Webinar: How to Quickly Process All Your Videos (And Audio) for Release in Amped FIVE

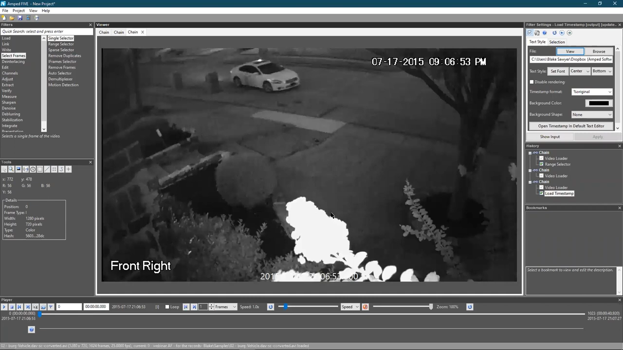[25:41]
so here i have guys as they're running out of the door from a burglary i believe they stole a safe yep so if i'm trying to get good information to send out to the public about these two people what i can do is i can go ahead and make another range say this is the part that i care about i don't care about the part where you can't see anybody but from here we'll say range selector